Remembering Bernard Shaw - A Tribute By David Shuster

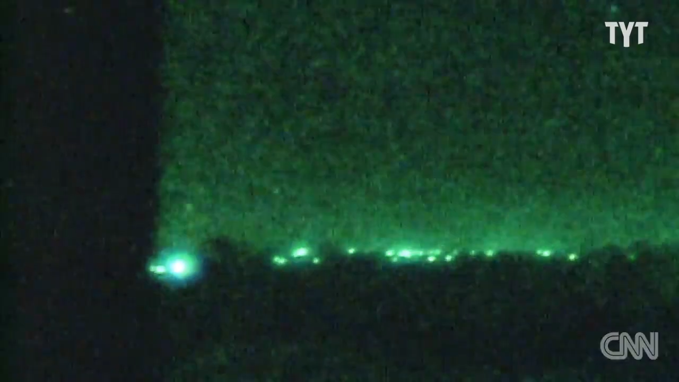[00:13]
The skies over Baghdad have been illuminated.
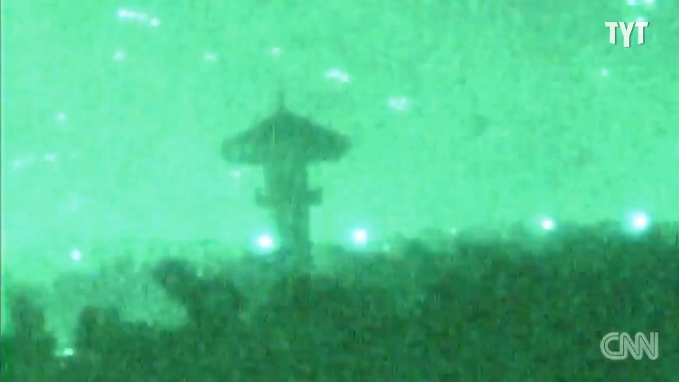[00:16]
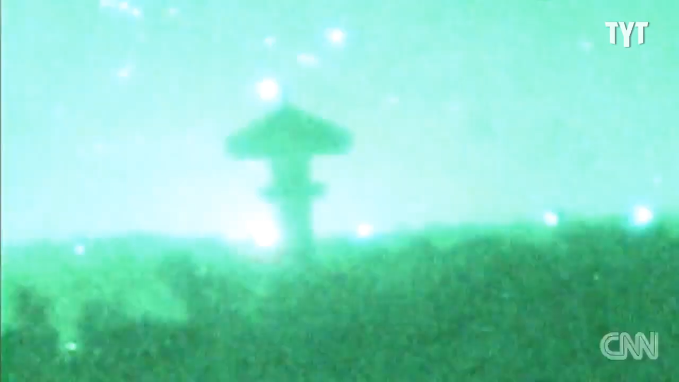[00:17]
We're seeing bright flashes going off all over the sky.